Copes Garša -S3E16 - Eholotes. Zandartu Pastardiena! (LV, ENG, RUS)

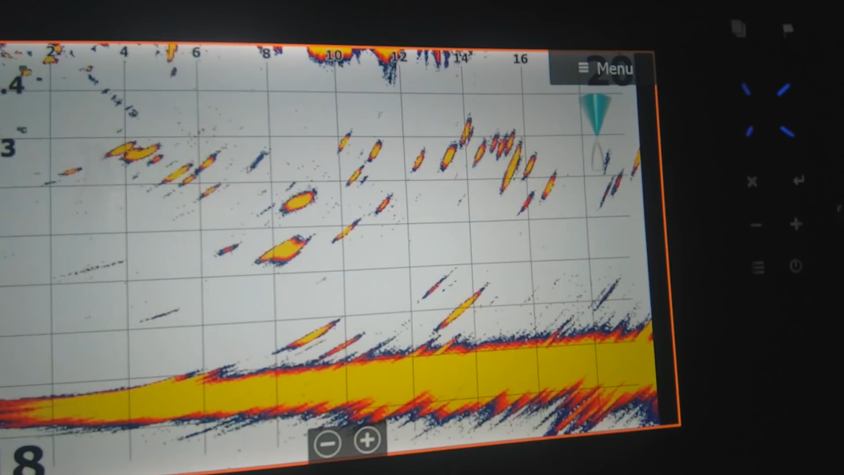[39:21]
Jau, paga. Kaut kas pa augšējais, re, kur ir? Augšējais. Es ir tālāk. Jā.